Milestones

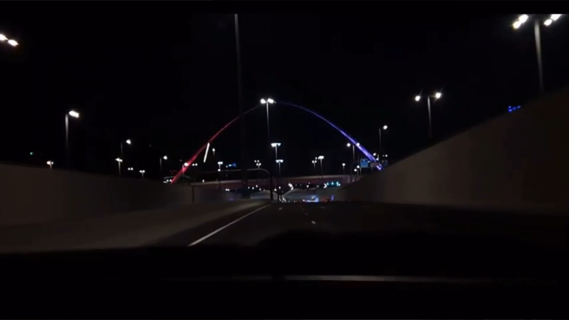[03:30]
And makikita nyo dyan, ayan na, pina-flash ko yung itsura niya sa gabi.
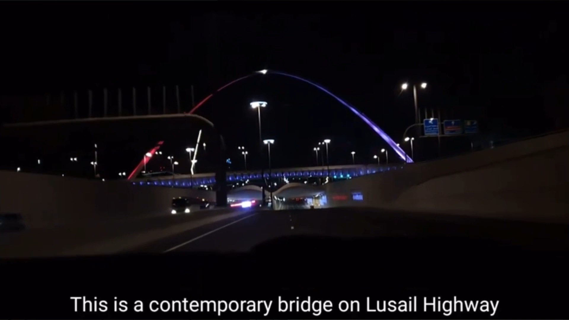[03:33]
At yan ay nasa gitna ng highway. At sa ilalim ng bridge ay merong alsada rin. Ayan, o, diba?